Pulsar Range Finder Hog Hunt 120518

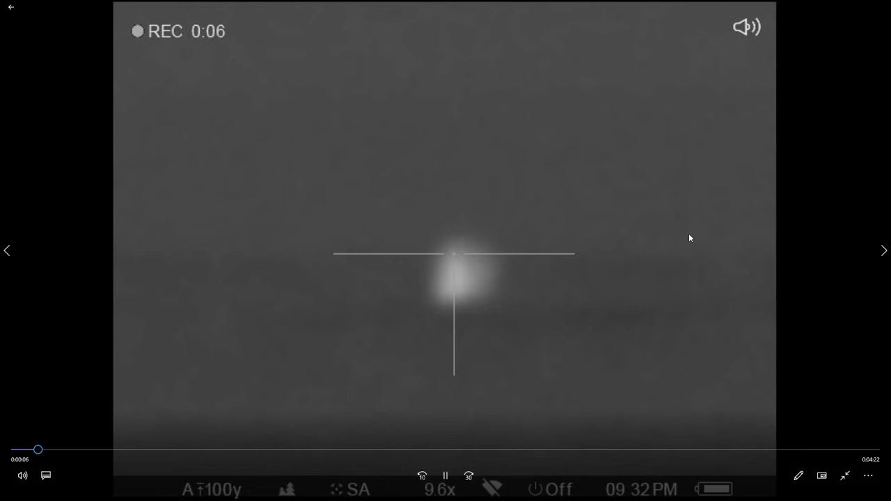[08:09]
This is all the same field.
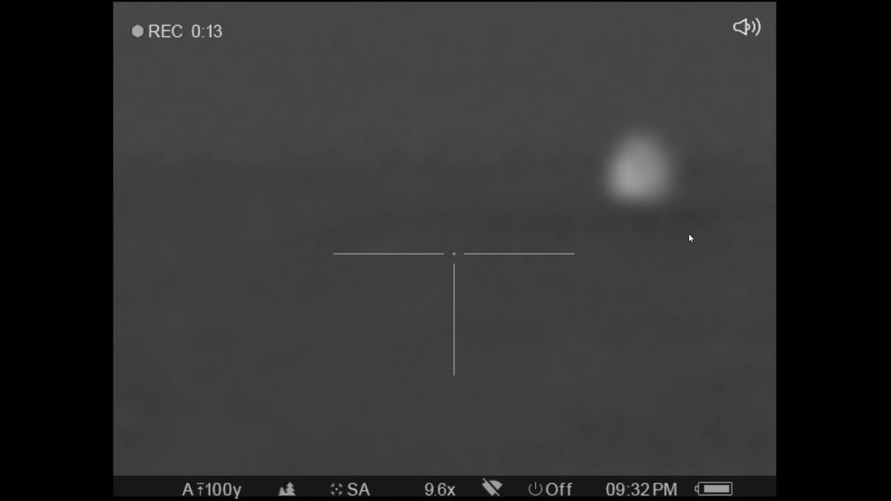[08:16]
We'd shoot a couple hogs, go around to the other side, and there'd be a couple more. Darndest thing. And you'll see why the rancher is actually in this field baling hay. And it's, what, 9:32 at night. Something about Pulsar right down here on the bottom. They've got the time there.
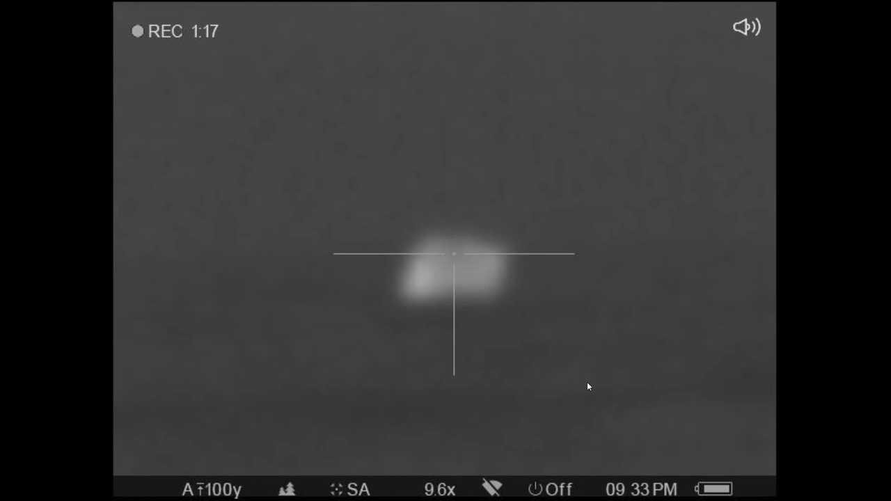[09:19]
He'll sure run off. Yes. If I'm on 9 power, he's way out there. Now, let's get him. No. Now. Both those hit. I'm going to stay on him. Ain't going to be no more of that running.
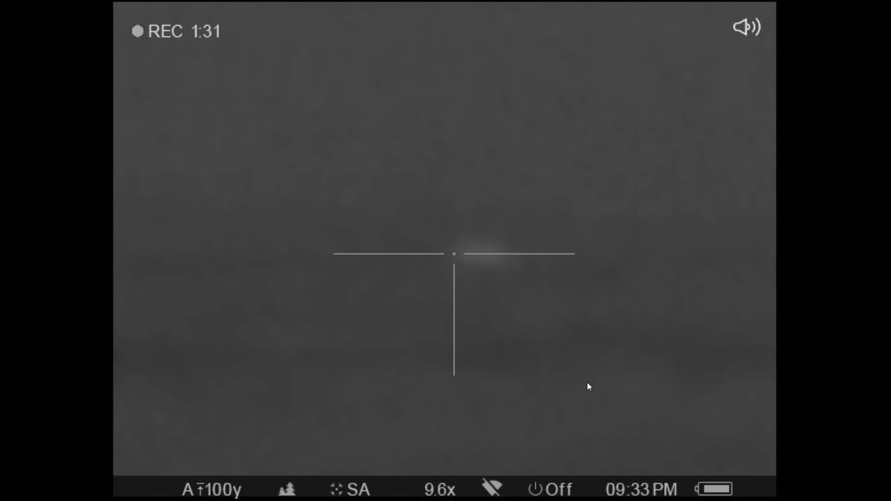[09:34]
It's funny how you can really tell those bullets hit. Now, I think this is the kicking hog. See how he's kicking there? He's also kicking. Squealing. Yeah. He's squealing to high heaven. Get ready to shoot. I'm waiting for him to get up. He's behind one of those windrows, off to the left.
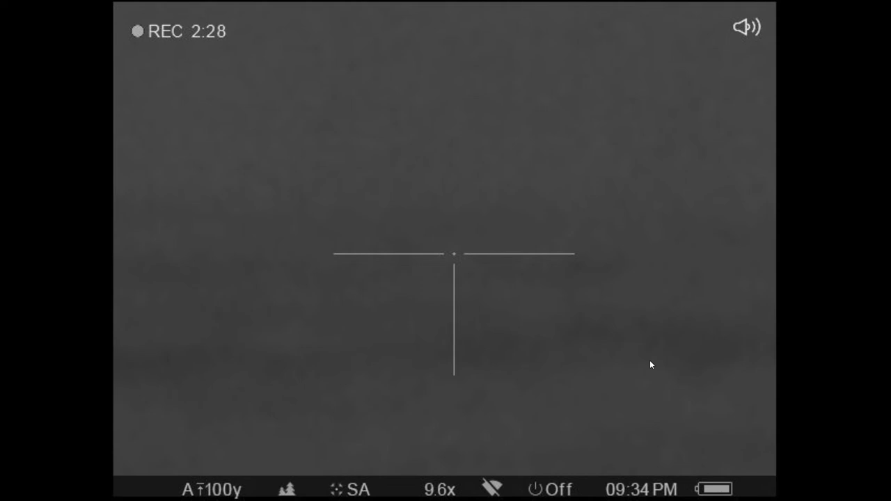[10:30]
Yeah, you better hope he don't stand up.
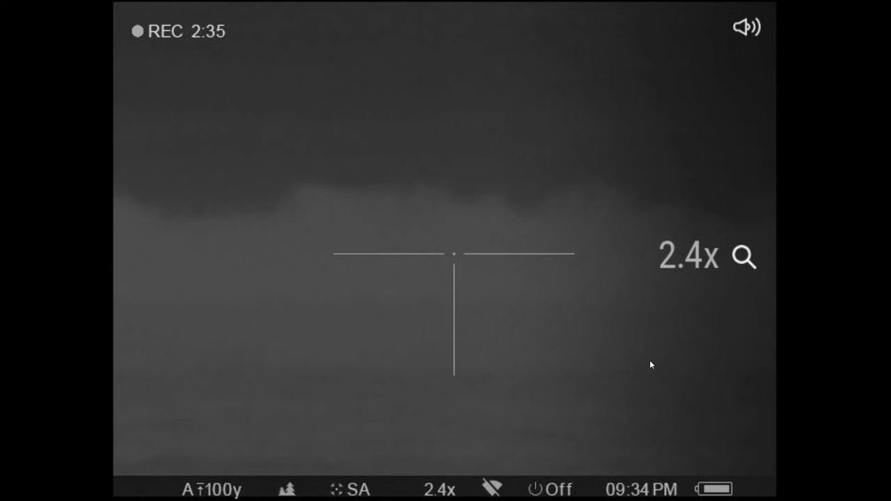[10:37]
All right, there's the other hog right there. He's coming to him because of all the squealing.
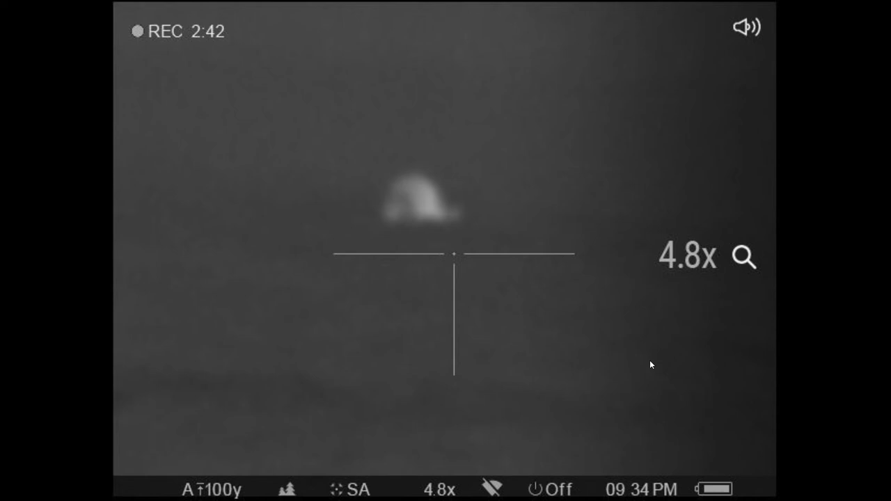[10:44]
Yeah, it's much clearer on that lower power, but I can't hit as good.
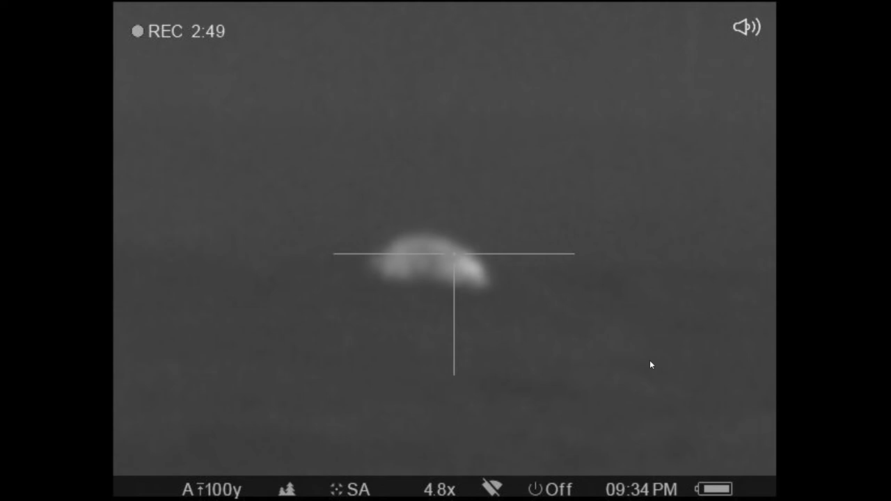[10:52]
I can't hit nothing standing still. They got to be running. I don't know where you're at.
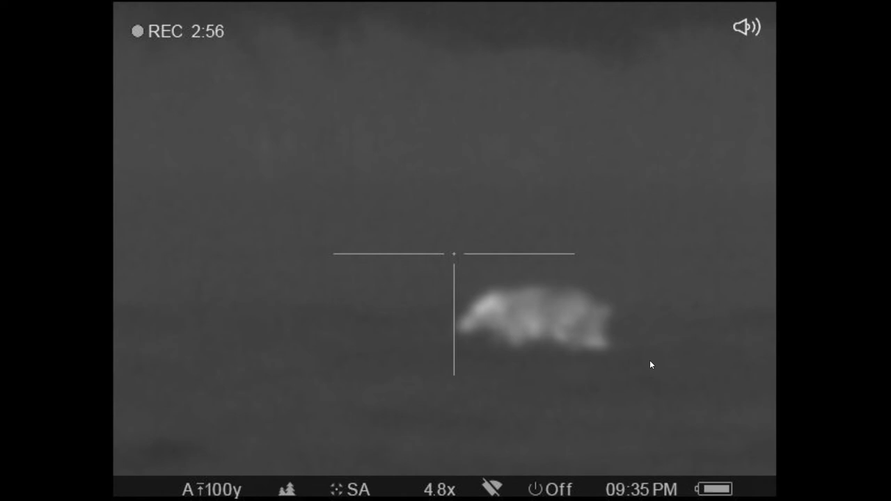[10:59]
He's down. Now, you heard me say, I don't know where he's at.
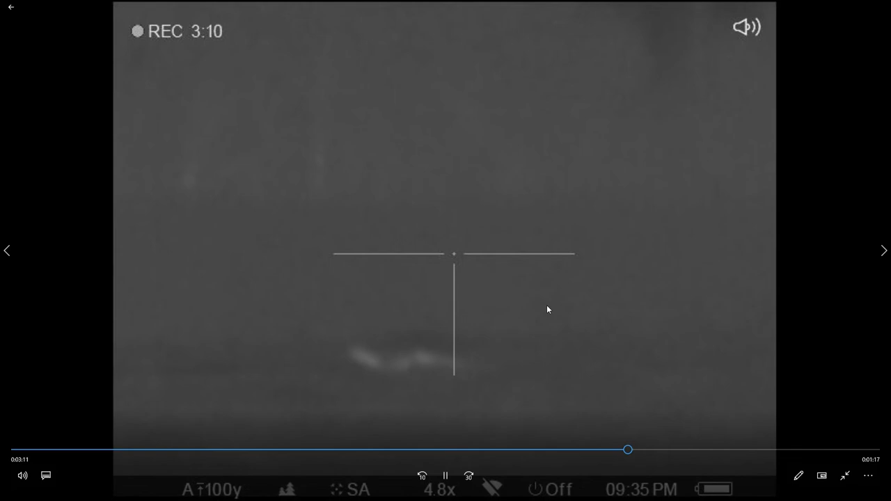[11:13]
If he'd draw another one. That hog. I couldn't swing anymore. I didn't know where he was at.
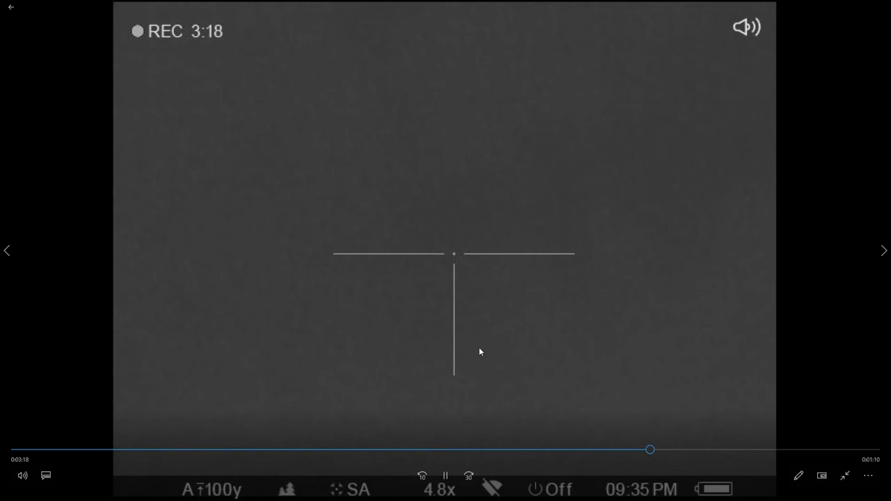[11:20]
Came out to the left. We're hunting at night. And Trussell was on my right, and I didn't know exactly where he was at, and I didn't want to swing into him and shoot him. So that's where you got to trust your hunting partners. I really think you need to check that. You don't need to swing in. It's dangerous at night, and I let the hog go, and he couldn't shoot.